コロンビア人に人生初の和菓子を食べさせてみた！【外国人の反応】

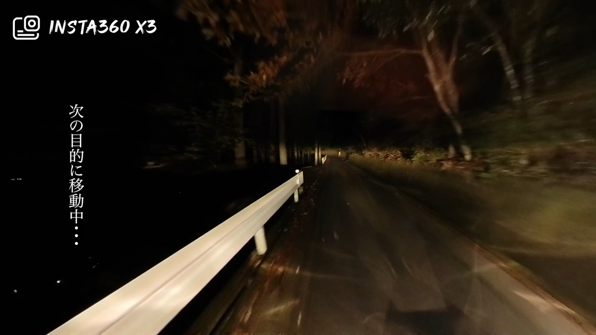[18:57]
皆さん、暗くなってきました。この時を待ってたんですよ。暗くなるのを待ってたんですよ。
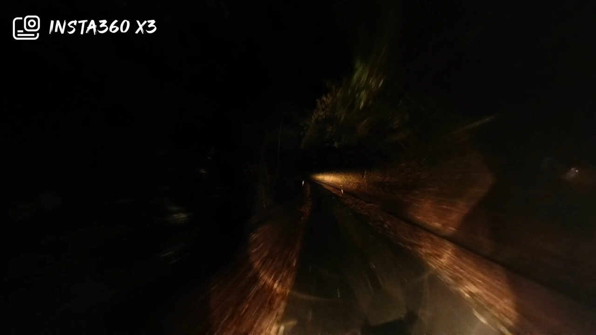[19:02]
ね、オリ。 Of course。 こっからが面白くなるよ。皆さん着きました。真っ暗です。